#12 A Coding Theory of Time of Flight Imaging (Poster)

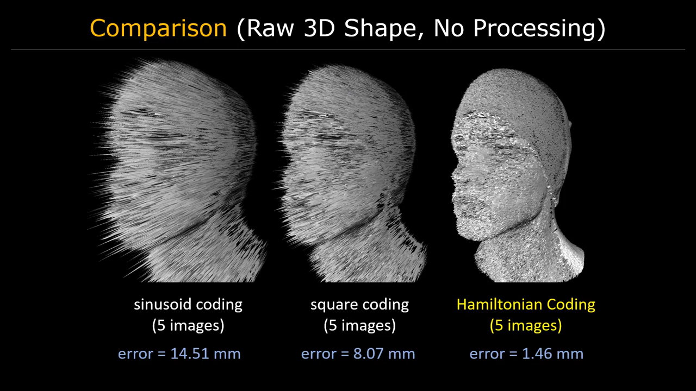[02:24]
Hamiltonian codes achieve an order of magnitude lower depth errors. This allows them to recover fine 3D structures of the scanned face.
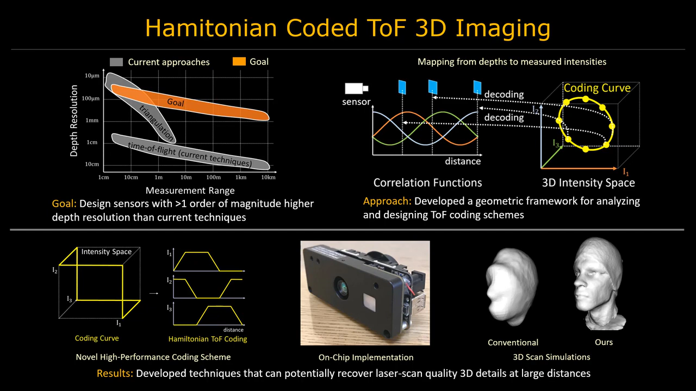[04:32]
Furthermore, we demonstrated that Hamiltonian codes can be realized even under strong hardware constraints. When implemented in a commercial time-of-flight camera, this new family of coding functions will increase their depth resolution without affecting power consumption, total exposure time, processing time and spatial resolution. Thank you.